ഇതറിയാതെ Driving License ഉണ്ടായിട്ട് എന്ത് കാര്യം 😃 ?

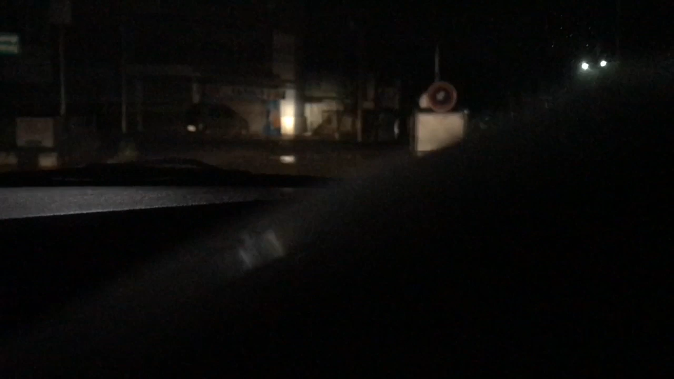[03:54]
ദേ ആ നേരെ കാണുന്ന റോഡിലേക്ക് പോകാനുള്ള സിഗ്നലാണെന്നാണ് ഇവരുടെ എല്ലാവരും വിചാരം.
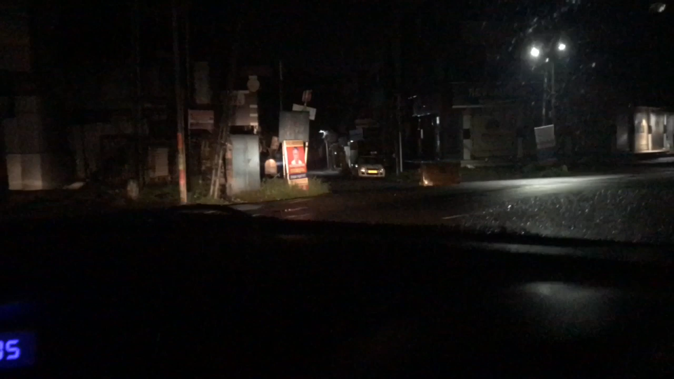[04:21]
നേരെ ഇപ്പോൾ ഞാൻ ഈ പോണ വഴി നോക്കിക്കോ കണ്ടാ, ഈ ഒരു വഴിയിലേക്ക് പോകാനായിട്ട് നിങ്ങൾക്ക് ഒരു സിഗ്നൽ ഇടരുത്.
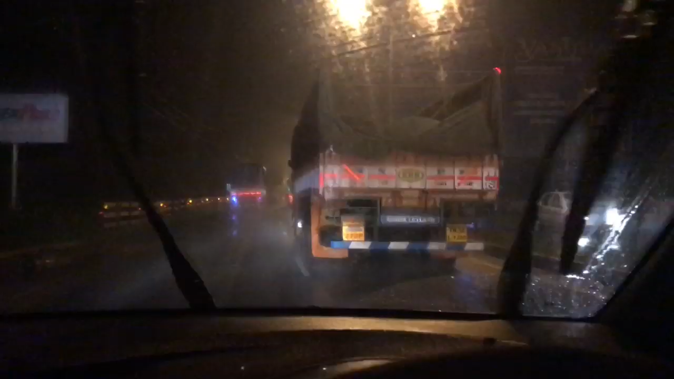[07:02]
അപ്പോൾ ഇപ്പോൾ ആർക്കും കയറി പോകാൻ പറ്റുന്നില്ല. ഇപ്പോൾ റൈറ്റ് സൈഡിൽ വണ്ടിയുണ്ട്, ലെഫ്റ്റ് സൈഡ് വണ്ടിയുണ്ട്.
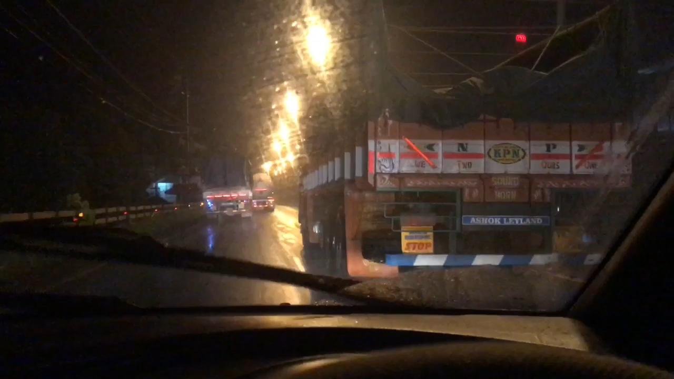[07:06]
ഇപ്പോൾ ഞാൻ ഏതീ കൂടി കയറി പോകും, ആ ചെറിയ ഗ്യാപ്പ് കാണാൻ അത് ഇവിടെയൊന്നും കയറി പോകാൻ പറ്റില്ല.